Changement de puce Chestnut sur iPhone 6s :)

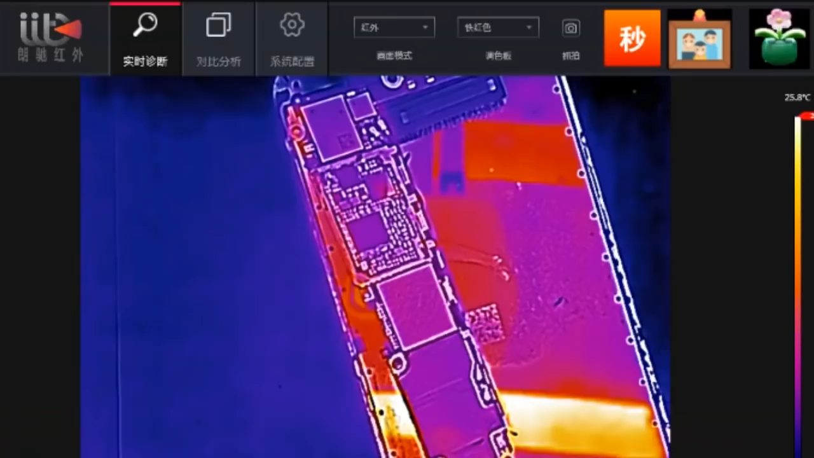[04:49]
On screen: scale top 25.8°C
la caméra alors je vais donc essayer de démarrer notre petite carte mère c'est parti et est ce qu'on a quelque chose qui chauffe ça mette un peu de temps ah oui là ça chauffe bien je sais pas si vous voyez mais ici là j'ai vraiment quelque chose qui me plaît pas et j'ai l'impression que c'est pas la puce chestnut je vais passer en mode normal on a du mal à voir je vais passer lumière mais je crois qu'on est plutôt sur un condensateur à mon avis et ce serait dans cette zone là je recommence ça pour que vous voyez bien ici
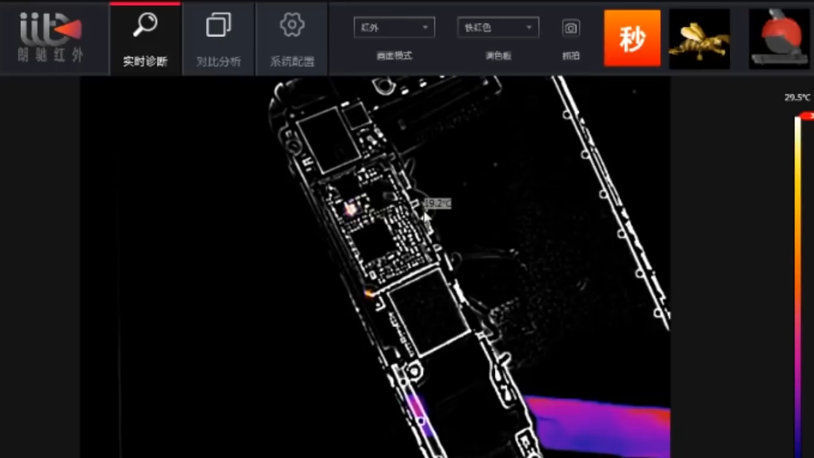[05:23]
On screen: scale top 29.5°C
il y a vraiment quelque chose à l'attaque ça devient vraiment rouge bien chaud donc ce n'est pas normal du tout évidemment donc là là bien quelque chose qui ne va pas donc pas tant que c'est à peu près la zone je pourrais m'amuser à mettre de l'alcool et on va voir si effectivement ça réagit l'alcool c'est parti on